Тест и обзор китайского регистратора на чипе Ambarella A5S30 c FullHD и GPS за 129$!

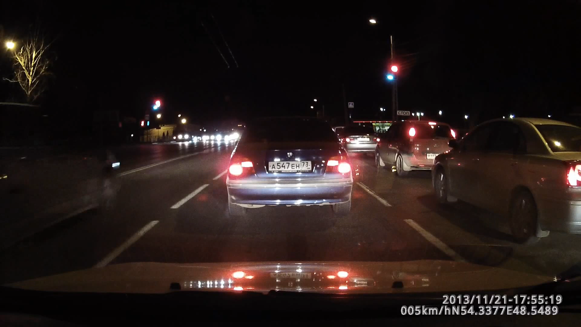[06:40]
Также сейчас у себя на экране вы можете видеть фрагмент программы, которая поставляется в комплекте с этим регистратором.